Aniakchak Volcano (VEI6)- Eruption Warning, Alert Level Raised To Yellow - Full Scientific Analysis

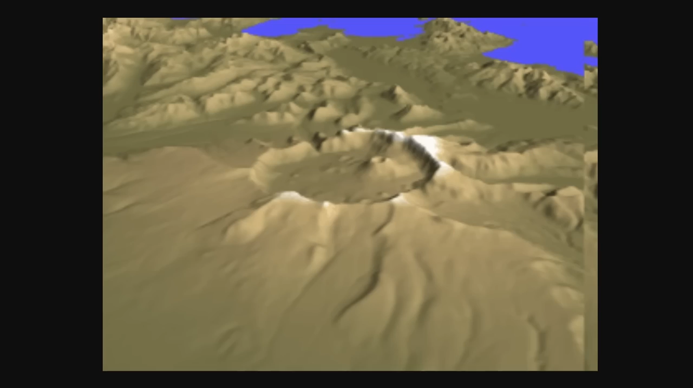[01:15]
Aniak Chak Caldera was designated as a national landmark by the National Park Service.
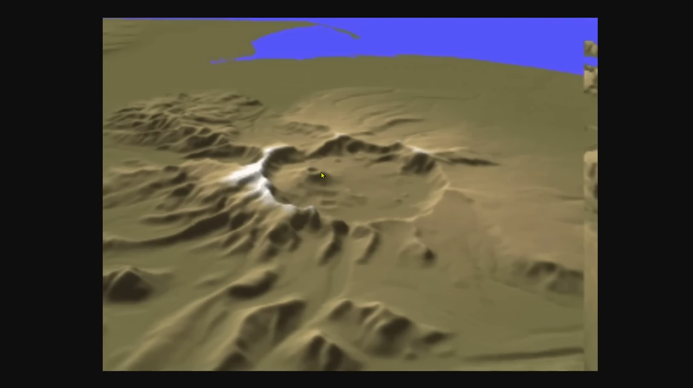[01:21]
You can see a small cinder cone inside of the caldera here, and we will get to some of the history in just a moment.